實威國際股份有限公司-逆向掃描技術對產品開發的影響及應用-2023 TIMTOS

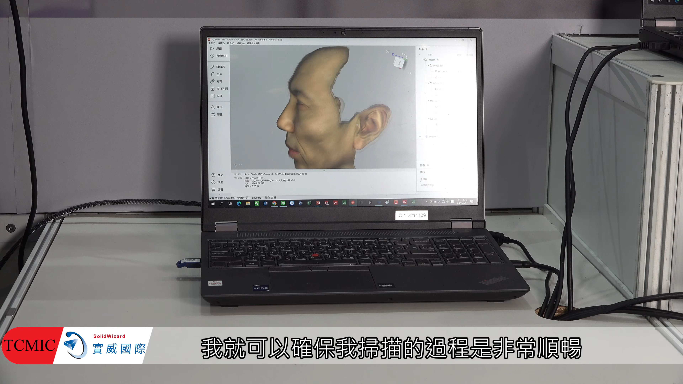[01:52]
確保我掃描的過程是非常順暢並且我的物品是具有一定的品質的剛剛我們是一個比較好上手的掃描儀
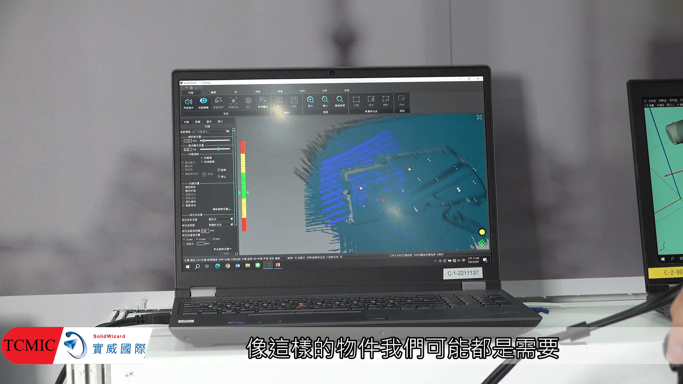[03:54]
這樣的物件我們可能都是需要噴消光的白粉但是在我們的設備上面這樣的